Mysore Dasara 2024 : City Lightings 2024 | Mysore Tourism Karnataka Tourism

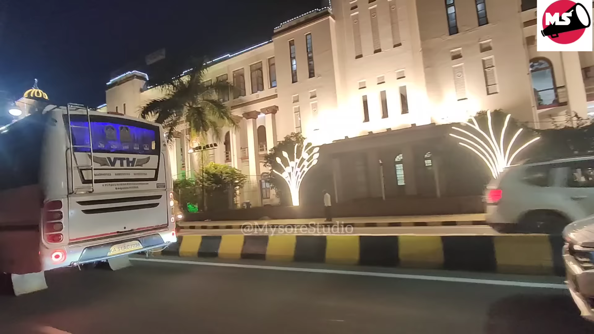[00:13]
ಹಾಯ್ ಫ್ರೆಂಡ್ಸ್, ಹೀಗೆ ಮೈಸೂರು ದಸರಾ 2024 ಸ್ಟಾರ್ಟ್ ಆಗಿದೆ. ಮೋಸ್ಟ್ ಇಂಪಾರ್ಟೆಂಟ್, ಮೋಸ್ಟ್ ಸ್ಪೆಕ್ಟಾಕ್ಯುಲರ್ ಇವೆಂಟ್ ಅಂತ ಹೇಳಬೇಕಂದ್ರೆ ಮೈಸೂರು ದಸರಾ ಸಿಟಿ ಲೈಟಿಂಗು.
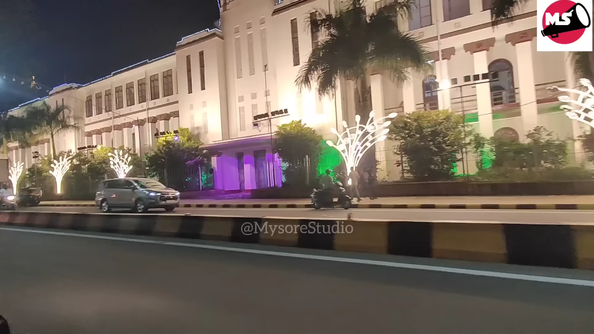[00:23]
ಈ ಲೈಟಿಂಗ್ ಭಾಳ ಫೇಮಸ್, ಬೇರೆ ಇಂಡಿಯಾ ಆಲ್ ಓವರ್ ವರ್ಲ್ಡ್ ನಮ್ಮ ಚಾನಲ್ ನೋಡ್ತಾರೆ ಈ ಮೈಸೂರು ಸಿಟಿ ದಸರಾ ಲೈಟಿಂಗ್ಸು.